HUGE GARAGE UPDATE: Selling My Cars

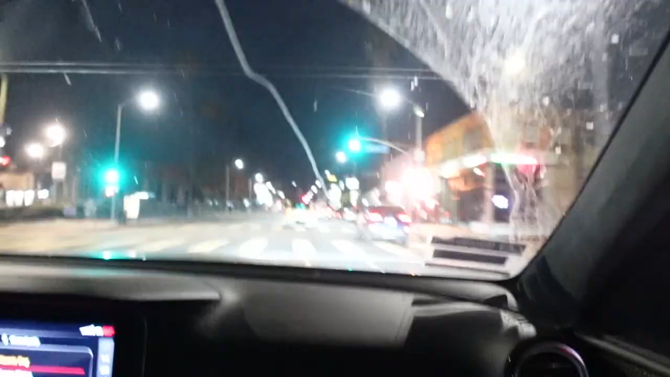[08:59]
That's a different one. Yeah. Guys, we have a different highlighter yellow Range Rover.
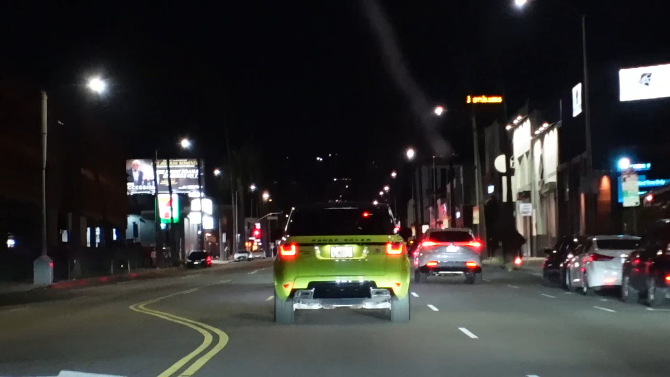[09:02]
This one's got a non-paint, non-painted rear diffuser. It's black. What? Alright, someone's doing a burnout. We're currently at the Midnight Sudoku.
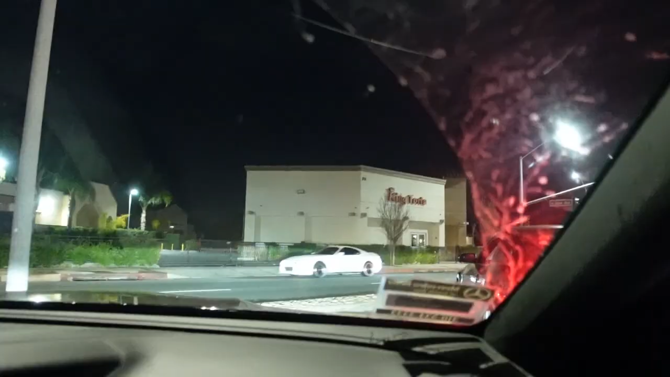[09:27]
Sticker. Hold on. Check out the Mopar sticker. Wait, wait, wait, wait. Yes!